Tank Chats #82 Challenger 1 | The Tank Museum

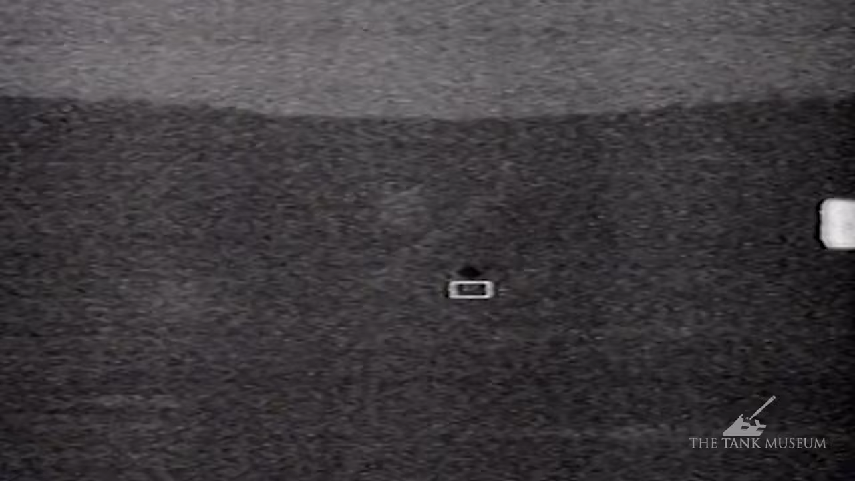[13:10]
see through haze a lot of the vehicles it was fighting against from the Iraqi army didn't have that capacity at all and